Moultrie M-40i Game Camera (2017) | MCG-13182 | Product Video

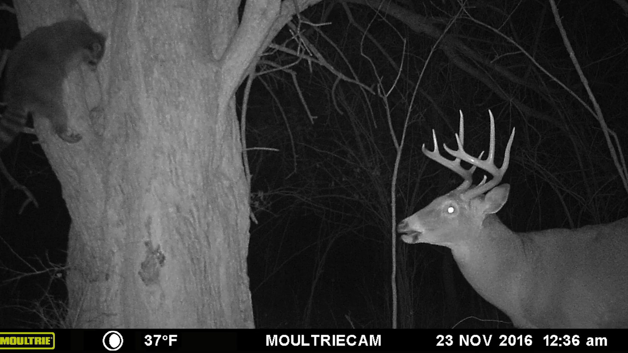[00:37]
No more of those deer in the headlights images, just wildlife being wildlife. When you're in video mode, grab some popcorn.
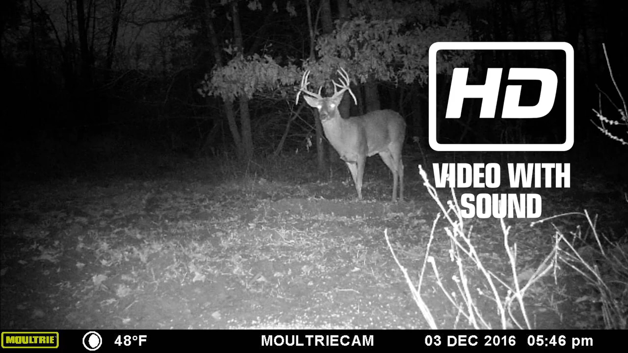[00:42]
The M40i features high definition video with sound. Like I said, you won't miss out on anything.